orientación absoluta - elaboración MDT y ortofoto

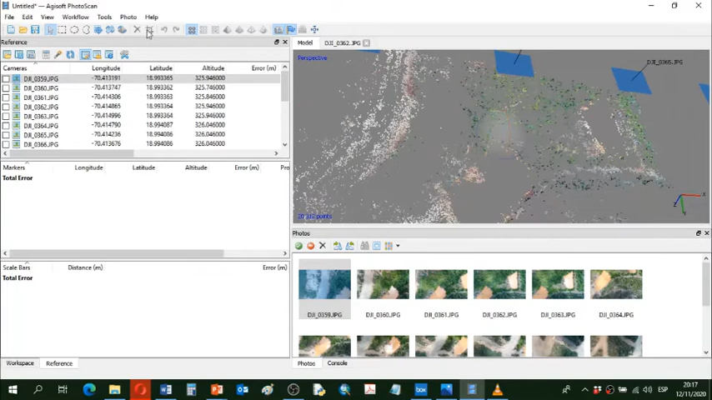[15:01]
Vamos a crear directamente una malla, Build Mesh, sobre una superficie de altura. Y seguimos con entonces nuestra nube dispersa.
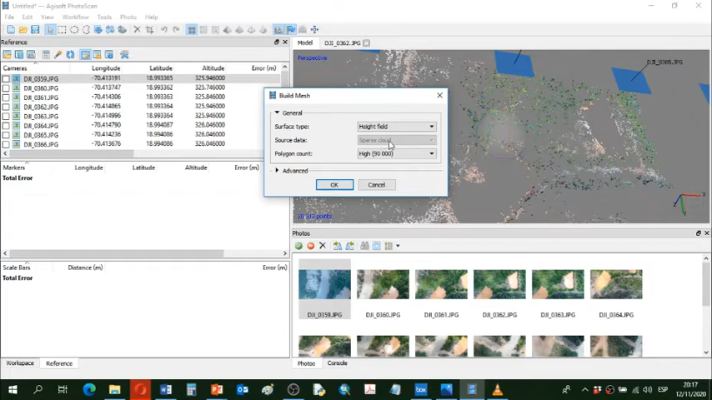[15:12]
Dejamos los parámetros como están por defecto y damos clic en OK.
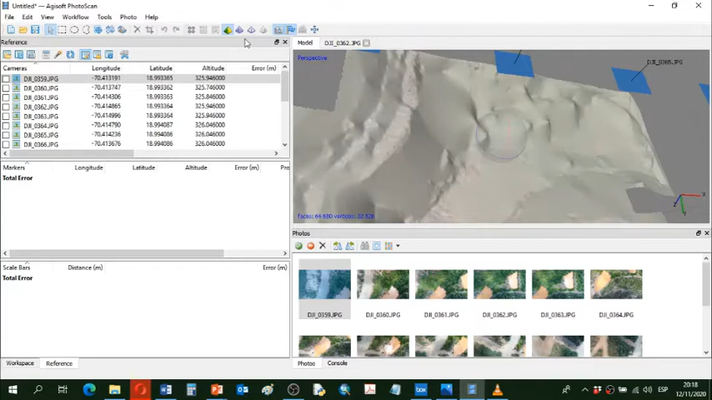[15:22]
Entonces ya tengo una primera superficie.
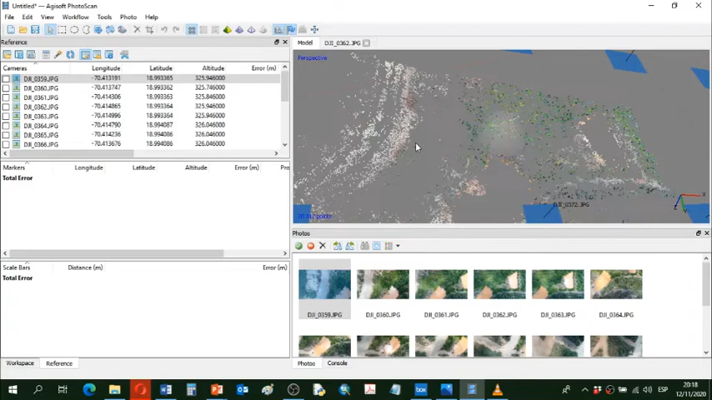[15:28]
Bien, ya tenemos nuestra primera superficie. Aparece aquí. Obviamente no vamos a tener algo muy detallado, pero como quiera no lo necesitamos. Aprovecho aquí para enseñarle que algunas fotografías, dicen aquí NA, Not Aligned, no fueron usadas en el modelo. Se usaron solamente las que no tienen NA puesto aquí.
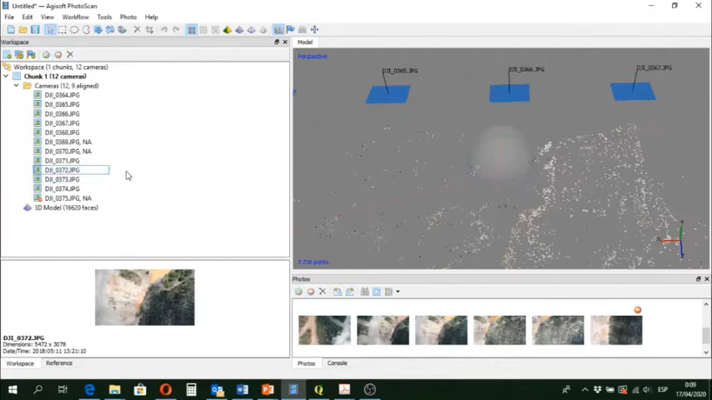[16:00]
Bien, entonces, seguimos. Vamos ahora a georreferenciar
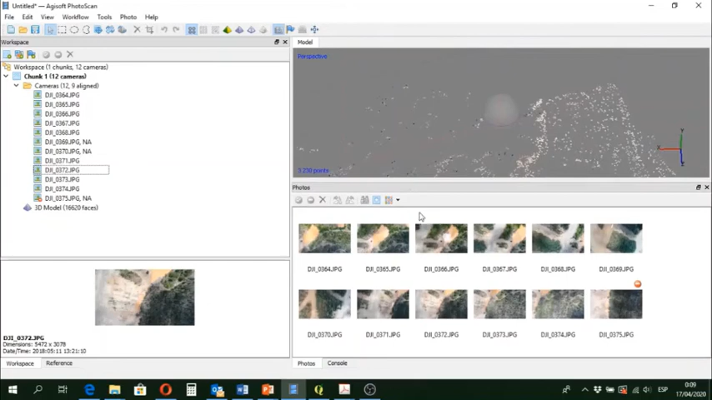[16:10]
algunos puntos que tenemos visibles en las fotografías. Para eso, vamos a usar unas informaciones que tenemos, que colectamos en terreno. Por ejemplo, aquí sobre esta fotografía, yo sé que el punto que veo aquí tiene estas coordenadas. Aquí tenemos otro punto, hay otro punto y hay otro punto.